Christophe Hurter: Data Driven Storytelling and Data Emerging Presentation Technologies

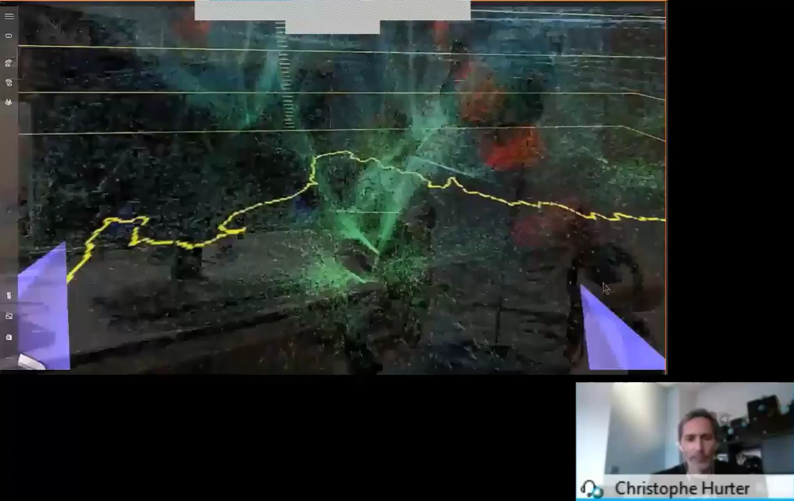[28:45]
Uh, you have this direct manipulation with scaling particle system to really understand the density and, uh, and so on.